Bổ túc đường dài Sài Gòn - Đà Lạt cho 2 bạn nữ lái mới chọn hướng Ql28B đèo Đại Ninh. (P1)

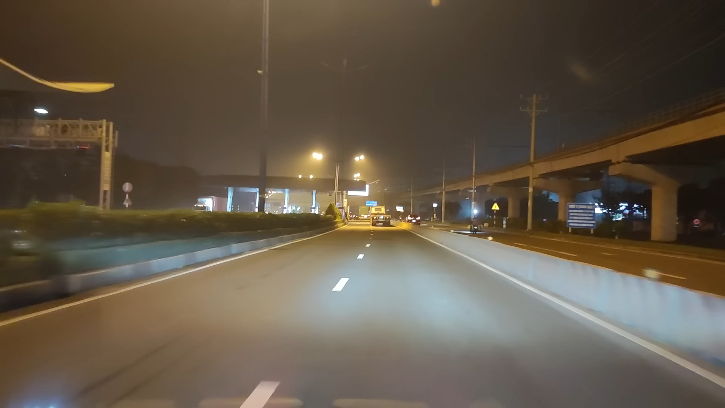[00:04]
tiếp tục đạp ga, có thể chuyển như trong, mọi sẽ nhanh phải giùm thầy. Rồi lại vô, đúng. Hello cả nhà, hiện tại mình đang trên con đường quốc lộ Võ Nguyên Giáp đó.
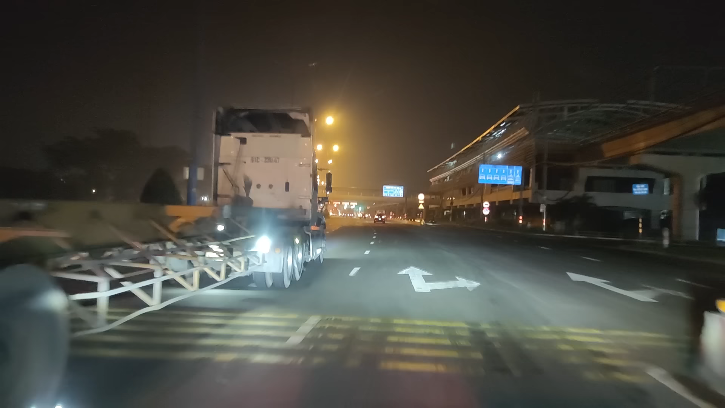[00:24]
Rồi mình điện dẫn đi thẳng tiếp, đạp cái nhẹ lên cho thầy. Sáng sớm giờ này ta phải ngủ nướng này, giờ này mình đi bắt đi bộ tụt lại. Thì ở đây nó có nhiều làn hỗn hợp, hai làn hỗn hợp và thu phí tự động ha. Mình cứ vô làn thu phí tự động rồi mình cứ đi thẳng lên.
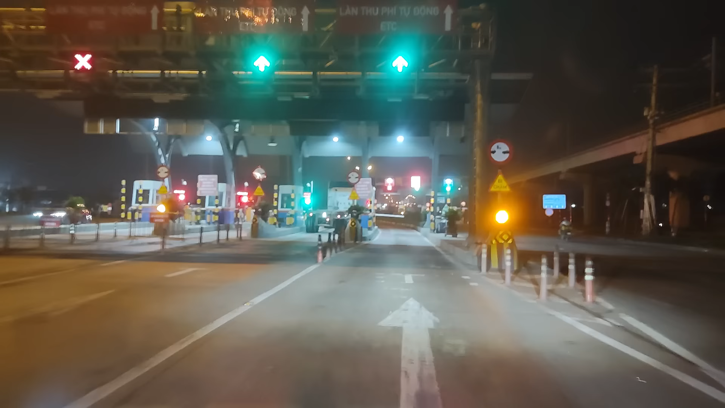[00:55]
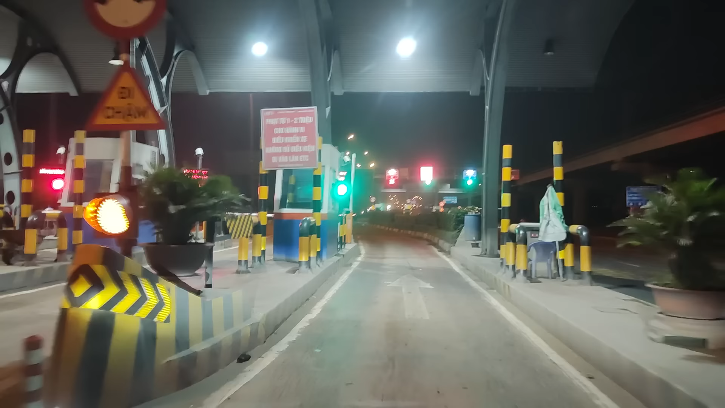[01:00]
Cái nào mà đánh dấu ít á là mình không được vô ha, cái nào màu xanh á thì mình vô. Đó, muôn thẳng ra nhẹ rồi đi tiếp. Cái nguyên tắc là cái bàn chân phải mình chính giữa, nằm giữa hai cái mũi tàu là mình đi thẳng vô thôi. Rồi để bên trái có xe hộp, rồi tiếp tục đi thẳng rồi để ý thôi, lắc dữ vậy. rồi đi thẳng lên.
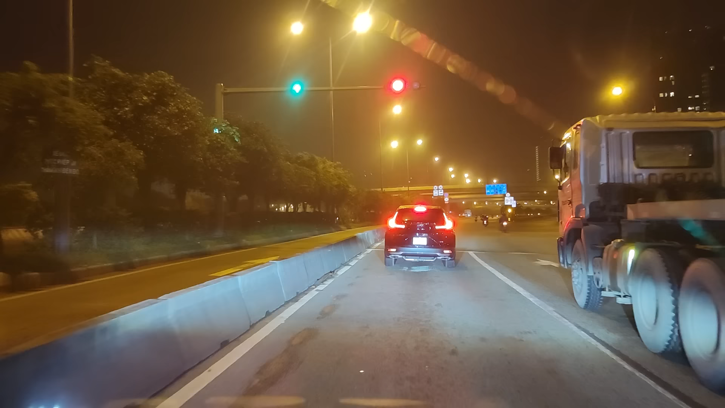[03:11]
Lên cầu thấy không? Thấy cầu không? Thấy đường rút trong không? Đó, đừng lộn nha. Để cho anh công này qua, rồi đi theo anh xe 51 đó nè. Đi, đạp ga lên. Nhẹ nhẹ vô.
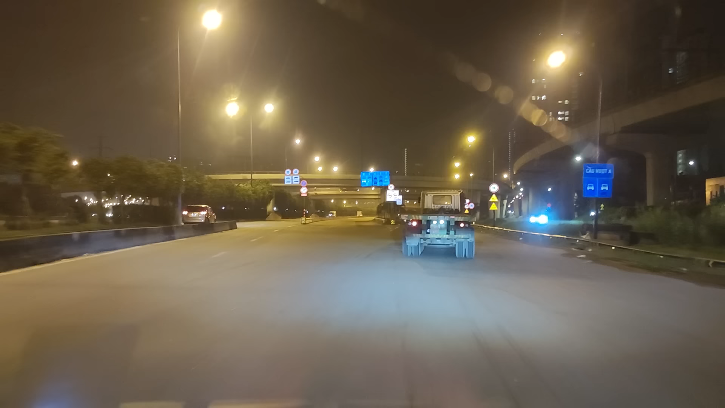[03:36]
Nghiêng lái vô dần dần. Rồi đi tiếp. Đi đi, đạp ga. Đó, đi theo anh công nè, thấy không?
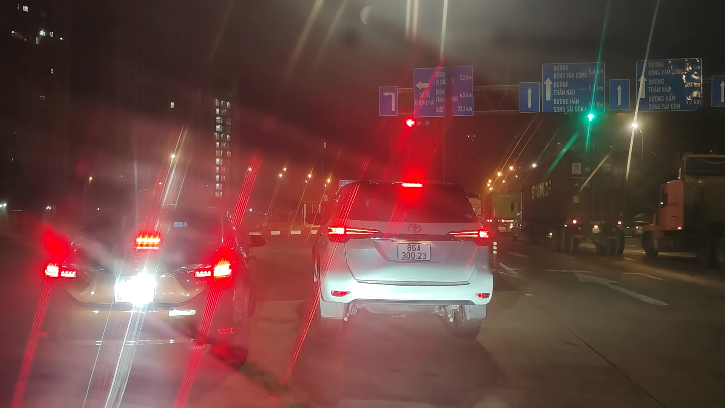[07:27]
Nay là cuối tuần nha các bạn ơi. Chèn dữ hơn nữa. Nha. Ủa thầy là đang ở quận mấy? Tân Phú, Bình Tân cũng có. Nha. Cái xe kia người ta có hai làn, mình chèn ông của nội nó còn chèn dữ hơn nữa. Cũng đang đậu nó cũng ra ngoài á. Thầy đó. Đậu đứng lên công nó lại nó vớt cái đít luôn nó lúc đó khóc.
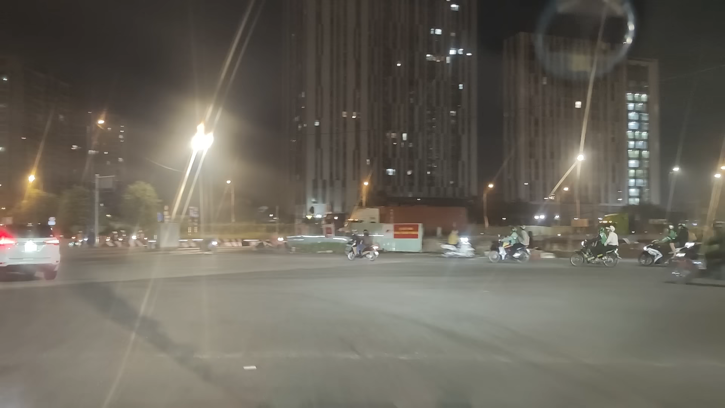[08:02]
Rồi đi. Đi theo ông. Đúng rồi, đạp ga lên. Đều ga. Đó. Đúng nhỉ. Đó, đạp ga thấy sáng sớm rồi có giao thông đứng vui à.
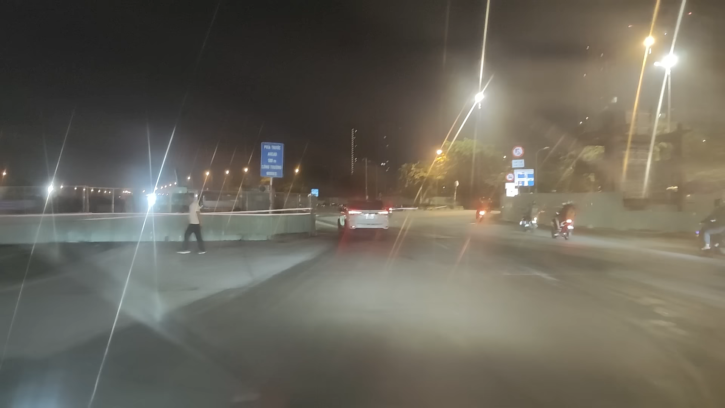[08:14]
Đạp ga đen. Đó, đi theo xe chiếc Fortuner đó thấy không. Đúng rồi. Rồi tiếp tục. Đó, thấy mà anh đứng không. Mẹ anh sang đứng như này.
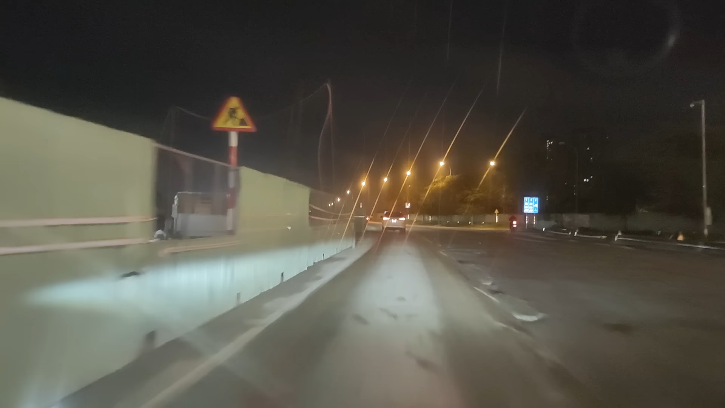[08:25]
Đứng ngay góc đó đó. Đi lên là lầm. Ủa bắt, đi cái, tiếp. Bắt cái gì vậy thầy. Bắt bên kia. Chạy lộ chạy đi. Bắt kia. Mệt. Rồi đi tiếp. Bắc bên kia đó, cái làng người ta kêu quẹo phải đó, mà cứ đi thẳng á, rồi đạp ga lên đi em. Mạnh dạn lên. Sương mù quá trời luôn các bạn. Sương mù buổi sáng. Rồi đạp ga tiếp giùm thầy.